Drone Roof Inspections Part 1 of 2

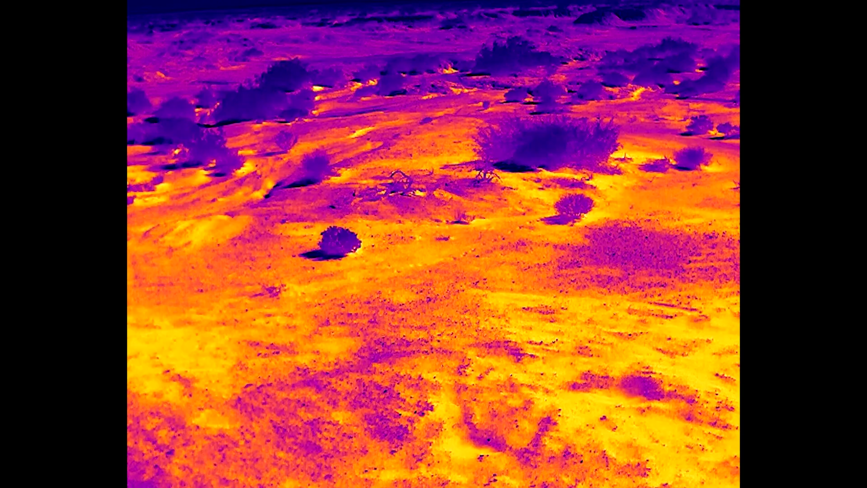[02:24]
Some drones are also equipped with thermal imaging cameras, which can detect heat loss and identify potential problem areas that are not visible to the naked eye.